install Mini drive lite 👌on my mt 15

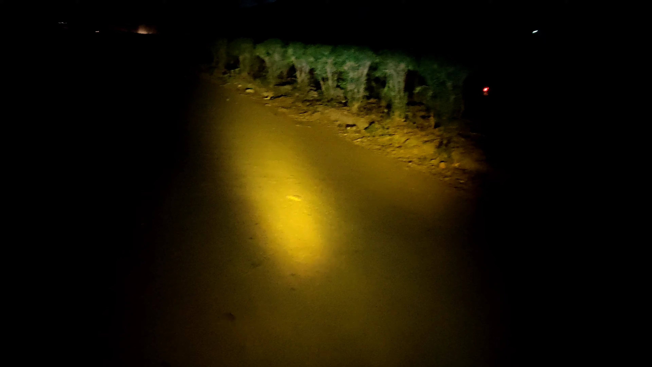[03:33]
बहुत प्यारी लग रही है लाइट भी, और हमें बिल्कुल साफ साफ नज़र आ रहा है कि क्या है हमारे सामने।
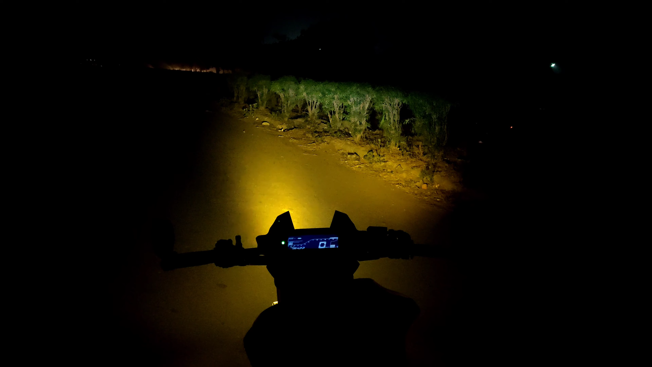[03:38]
आप फर्क देख ही सकते हो कि किस टाइप की लग रही है।